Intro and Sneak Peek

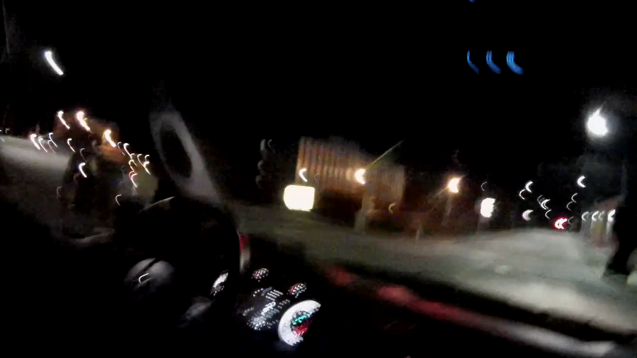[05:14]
Fuck, he's on drugs. Look at this man doing.
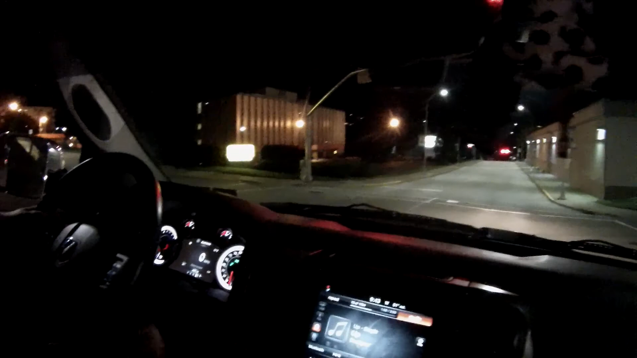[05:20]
Look at this guy. What is he doing? Trying to follow at him. No, he's a shooter.